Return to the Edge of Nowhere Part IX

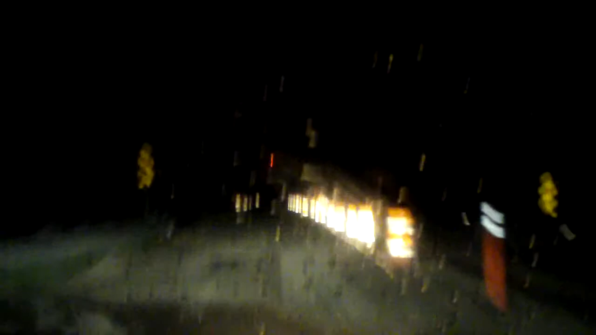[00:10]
We're driving on sand. We're driving on sand. God help us. And we're through. Oh, holy crap. And there's the oncoming vehicle. Wow. Success. Wow. We're driving on sand.
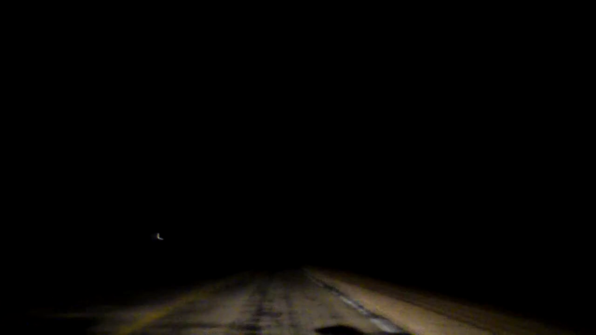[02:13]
I would pay $500 for hotel room right now. There's lights, holding on a garage, hopefully there's a hotel up there that we stay at. Please get me a hotel, my kingdom, for hotel. Driving into a hotel, oh the lights are gone. There's a garage, we're going to have to keep driving until we arrive at it. First evidence of cellization at some time, don't know if we made this out or not, but we're passing a shell station.